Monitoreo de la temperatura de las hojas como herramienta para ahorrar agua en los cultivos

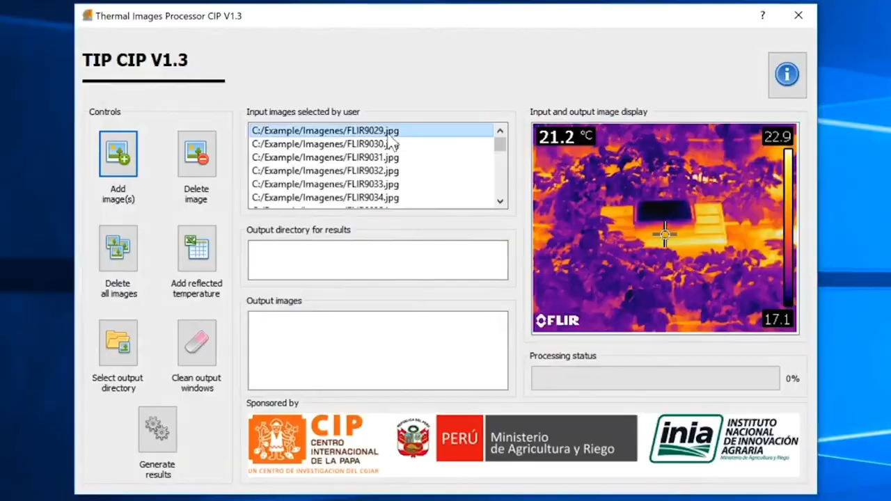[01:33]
On screen: spot 21.2°C
el cual me permite de manera amigable el hacer el procesamiento de las imágenes termales y las imágenes visibles para determinar la temperatura del follaje.